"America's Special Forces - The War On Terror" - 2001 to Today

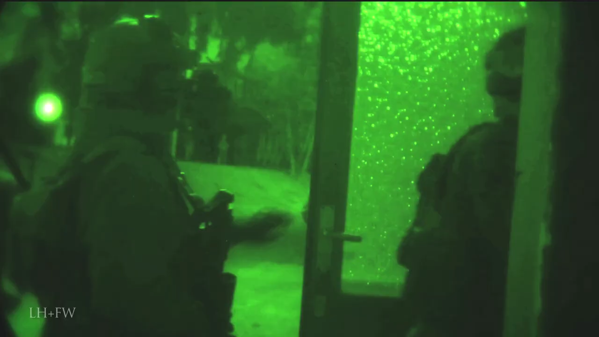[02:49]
Airmen from the 23rd Special Tactics Squadron and near 200 Army Rangers from 3rd Battalion 75th
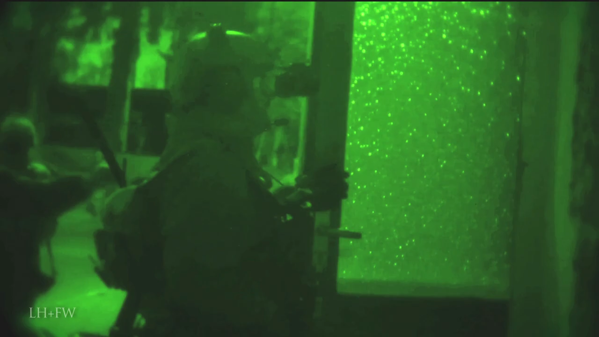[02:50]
Ranger Regiment drop south of a Kandahar airstrip.
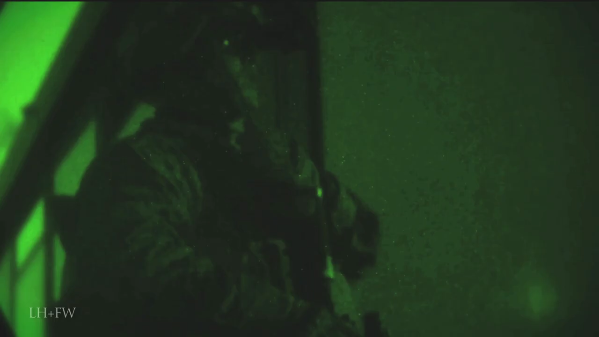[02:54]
The seizure of this strategic achievement is filmed and televised by the United States. The world and the Taliban are watching.
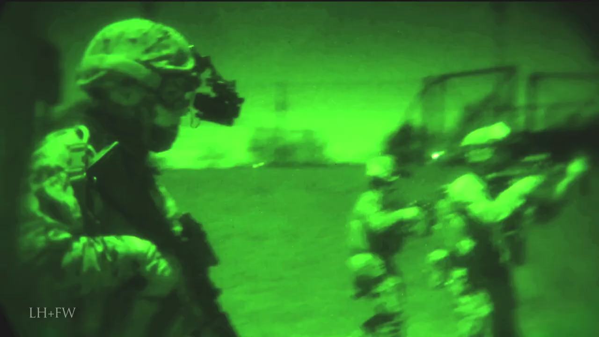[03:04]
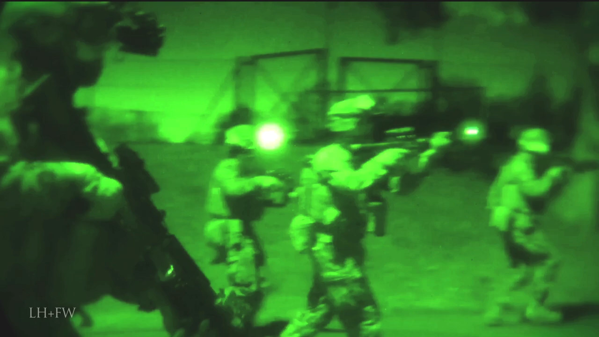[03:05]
A special forces team attempts to capture Taliban leader Mullah Omar in his compound.
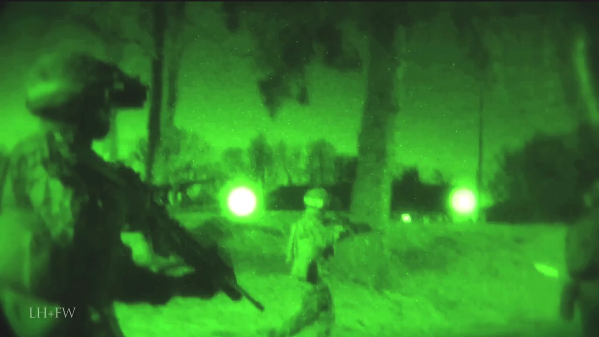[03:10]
They do, however, find something nearly as valuable – intelligence.
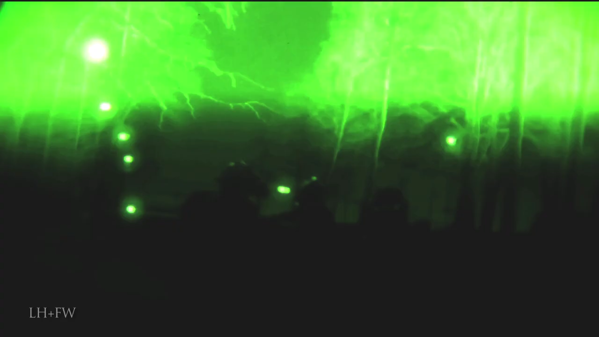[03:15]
A firefight ensues against Taliban fighters, right before the operators are successfully extracted.
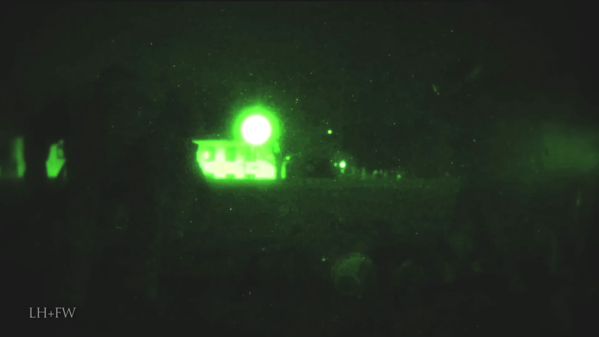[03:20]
The casualties, due to the classified nature of the mission, remain publicly unconfirmed.
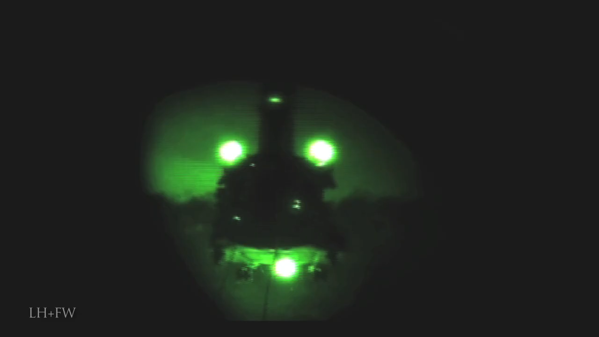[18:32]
It is around 1am in Pakistan, when 23 Navy SEALs and two different Blackhawk helicopters lower over the compound in Abbottabad.
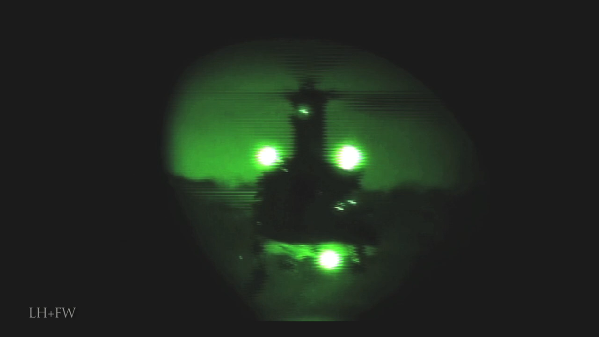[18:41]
One crash lands into the compound, but fortunately, no one is injured.
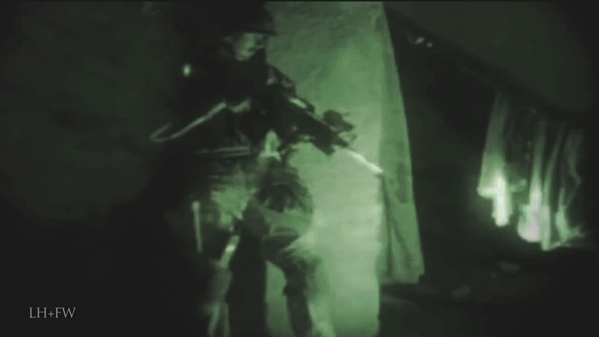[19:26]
The SEALs encounter a metal door to the upper floors, which they blow open with C4 explosive.